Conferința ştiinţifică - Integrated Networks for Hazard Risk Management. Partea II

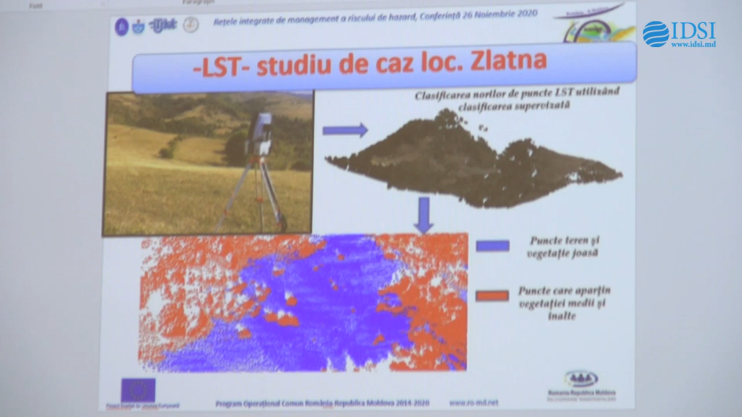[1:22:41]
în două clase, puncte teren și vegetație joasă cu albastru și puncte care aparțin vegetații medii și înalte.